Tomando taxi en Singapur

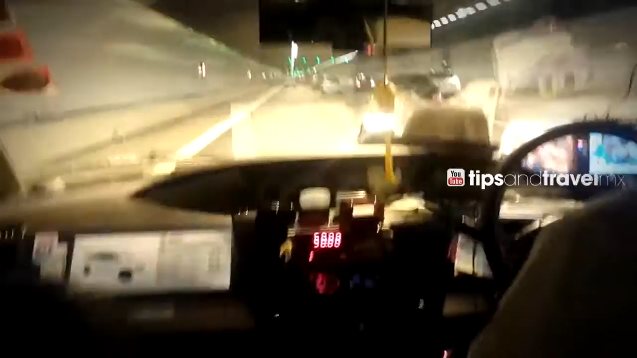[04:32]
muy limpio y pues muy bien, Va muy bien. Modernos. Va muy va bien muy todo. Bien. Oh, este túnel está largo.